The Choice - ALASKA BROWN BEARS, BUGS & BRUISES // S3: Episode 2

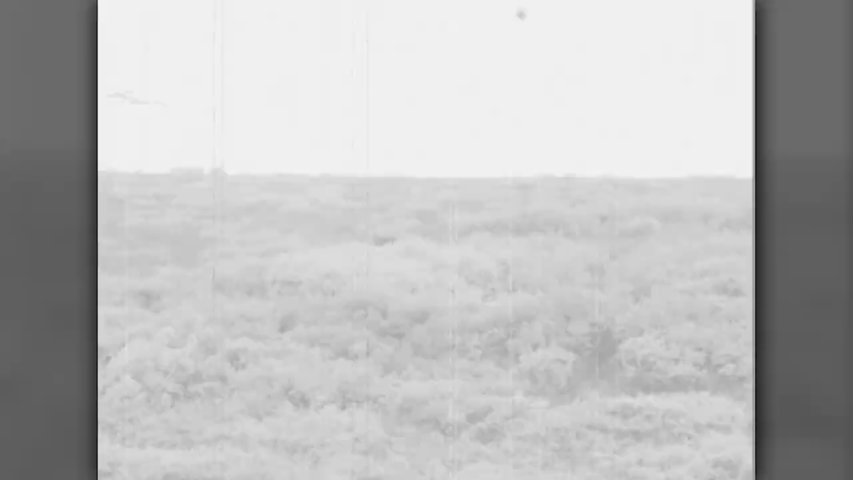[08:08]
Yeah. The winds shifted, went right to him. He boogied out.